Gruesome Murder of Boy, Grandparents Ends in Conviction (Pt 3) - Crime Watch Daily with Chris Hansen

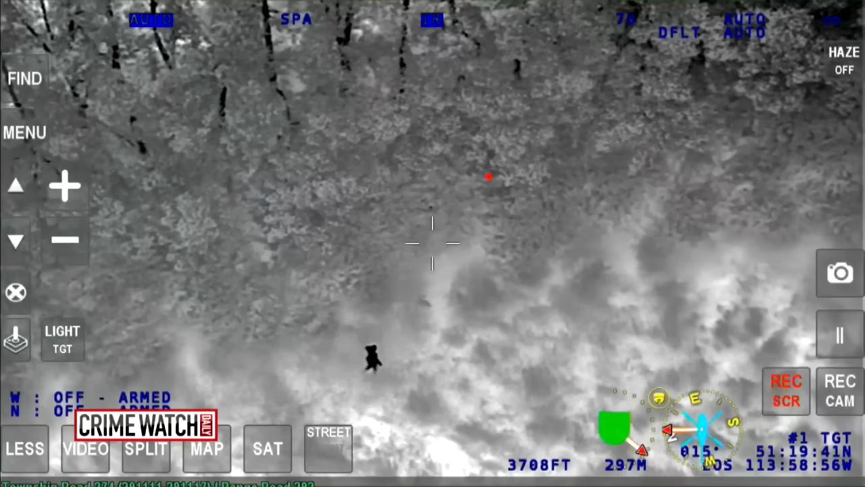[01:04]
as you can see on this police infrared camera.
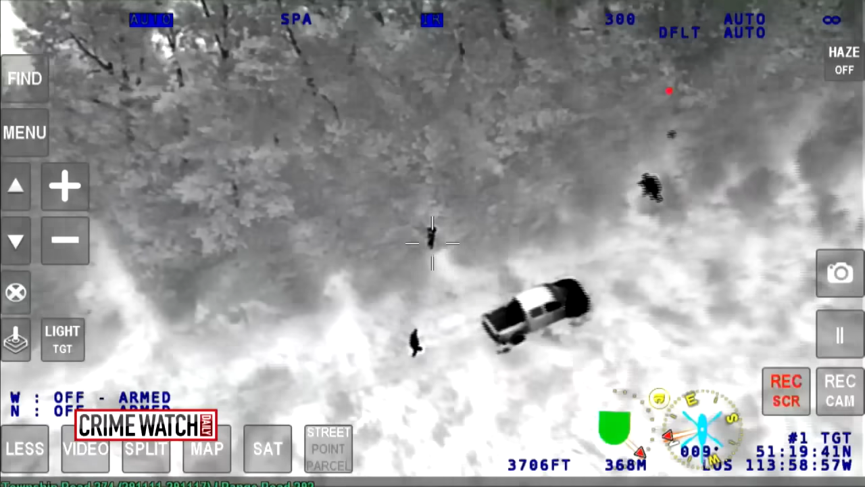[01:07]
They cornered him because the helicopter could see him and he finally surrendered.
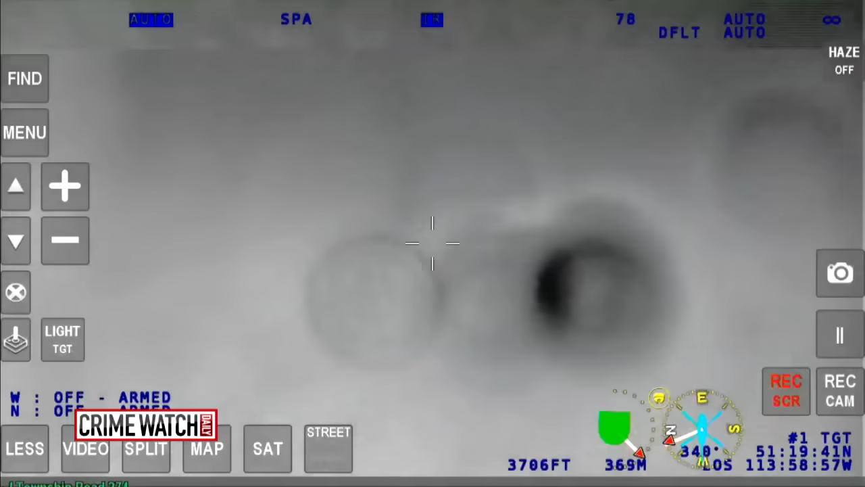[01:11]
They told him, you know, don't make this evening any worse than it already is.
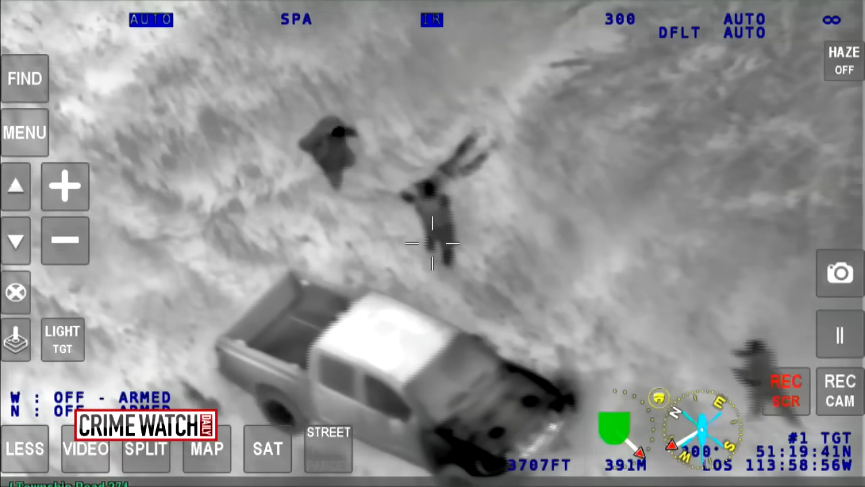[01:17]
And he came out and laid down on the grass and they handcuffed him.